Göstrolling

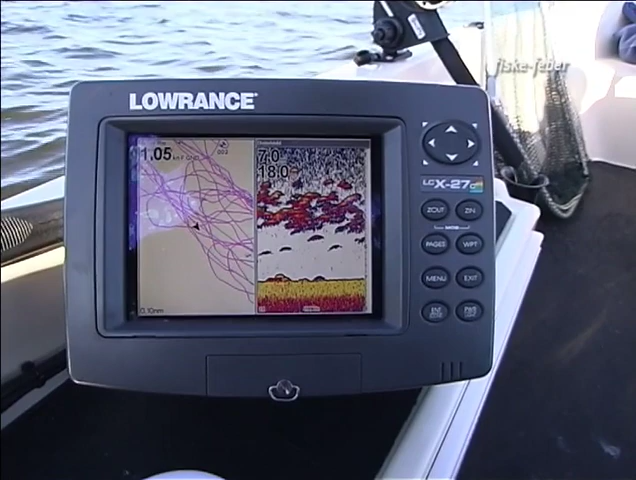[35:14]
4-5,5 meter. Där både storfisk och mycket småfisk där uppe. Det är där vi förväntar oss att det ska komma någon liten hookperiod här nu under eftermiddagen och tidig kväll. Får vi se om det stämmer med förhoppningarna här. Men det är väldigt mycket fisk där uppe just nu.
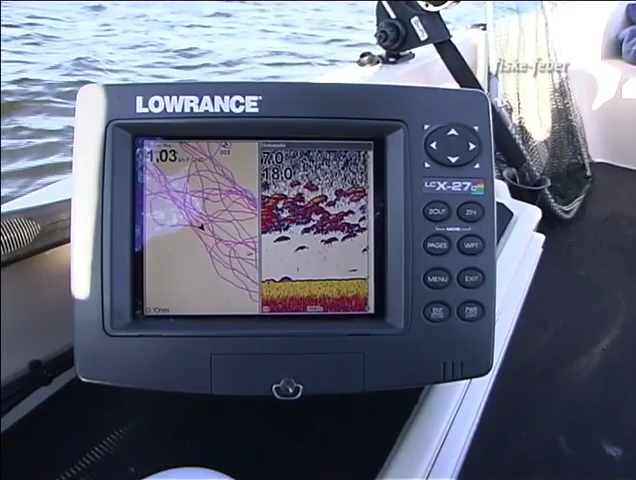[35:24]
Det borde komma ett litet ryck så vi kan få ett par fiskar till där uppe när vi fiskar högre upp i vattnet med Nils Mönsterbubblorna.